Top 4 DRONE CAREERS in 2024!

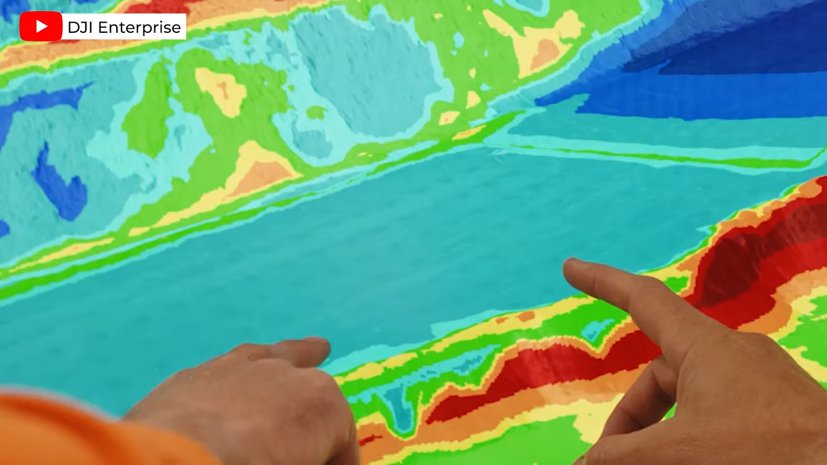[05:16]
These images are then stitched together using photogrammetry software to create topographical maps,